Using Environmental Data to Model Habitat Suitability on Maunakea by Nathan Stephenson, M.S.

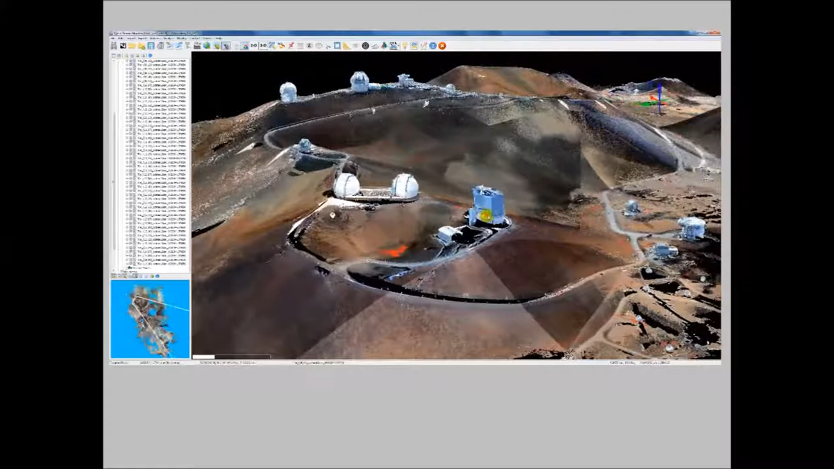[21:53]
and this was kind of our first environmental layers that
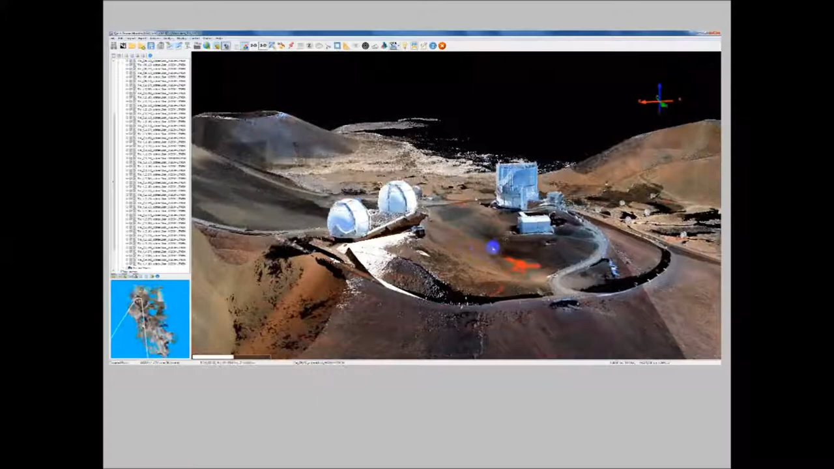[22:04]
we were collecting and from this you can get a whole number of derivatives that I'll touch on right after this but we basically set
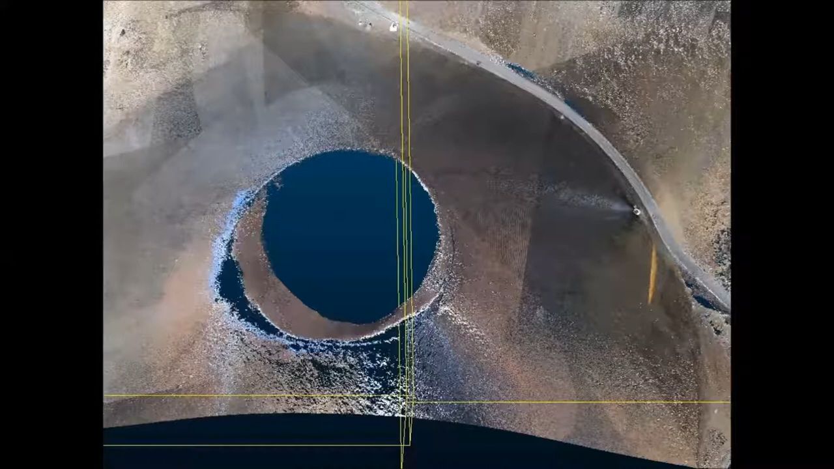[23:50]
but fortunately for us there's this awesome new technique called structure for motion which you can take regular two dimensional pictures very similar to your cell phone
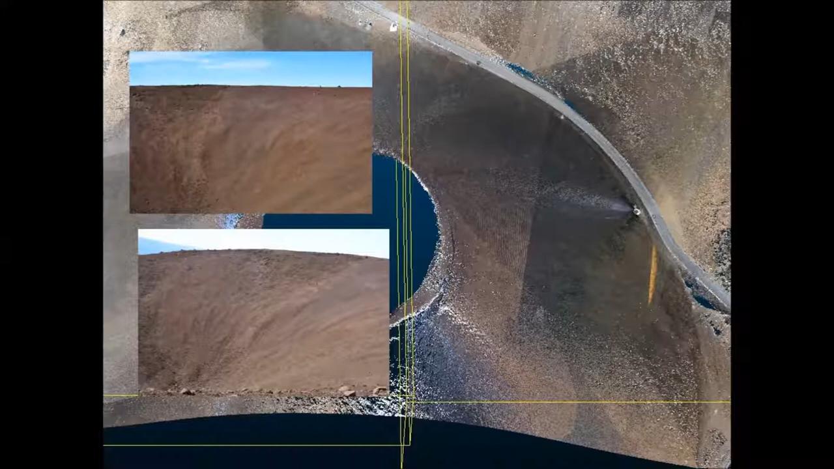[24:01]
we used a high resolution Nikon camera you can take them in such a way that there's enough overlap between every single picture kind of like this every green
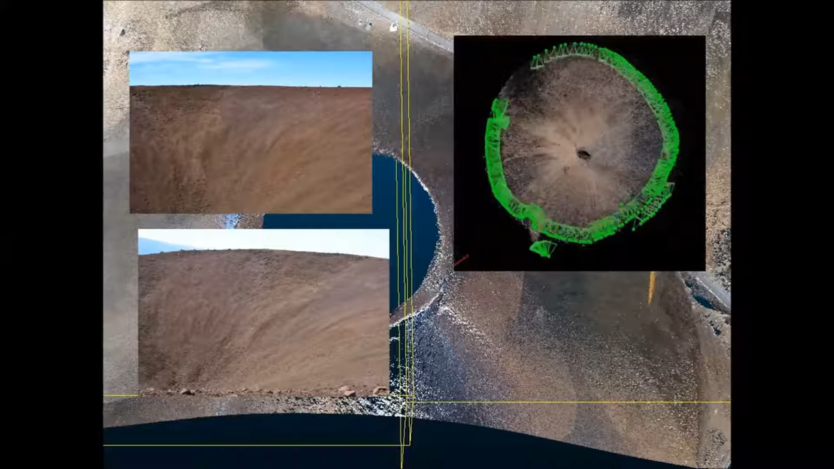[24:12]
dot is where I took a picture I moved a little bit to another picture moved a little bit to another picture and I surrounded this cinder cone crater looking into it in this and through structure for motion you can produce something that's very similar to
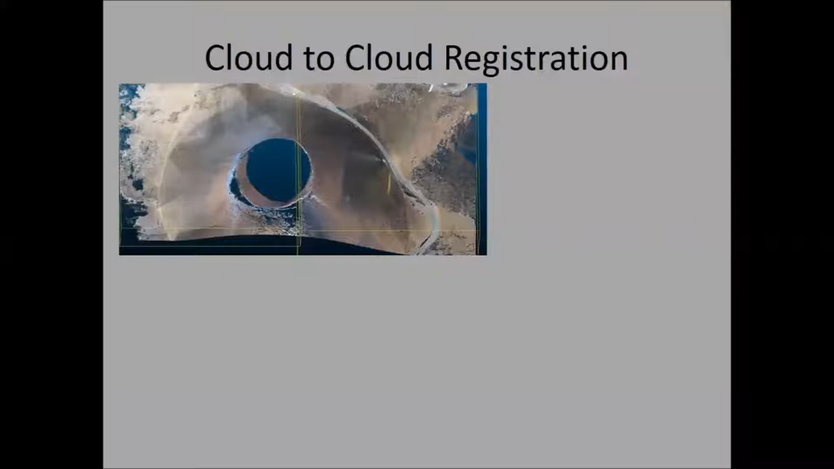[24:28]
a lidar fun cloud and this is what it looks like now so we filled in the data using
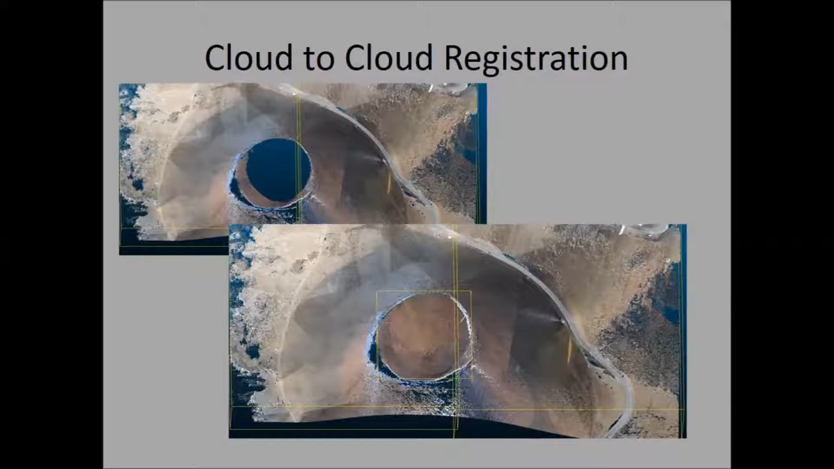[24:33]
this photogrammetry technique to supplement where we didn't have lidar data we did a very similar thing in a different medium this was using a handheld camera this is in the natural area reserve
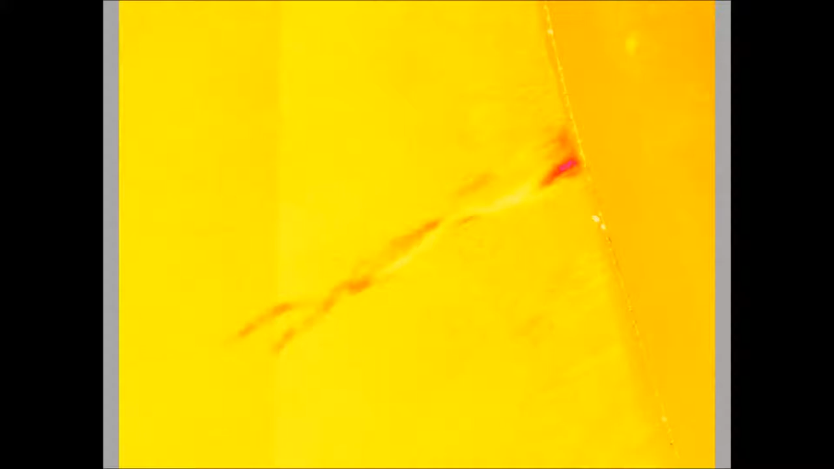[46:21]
showing erosion and I go back and forth here so this is uh deposition because these are deposition rocks uh and maybe this isn't the best color for the screen but this is erosion here and you can see it here so this is uh calculated by using different data sets uh that are separated in time and you can see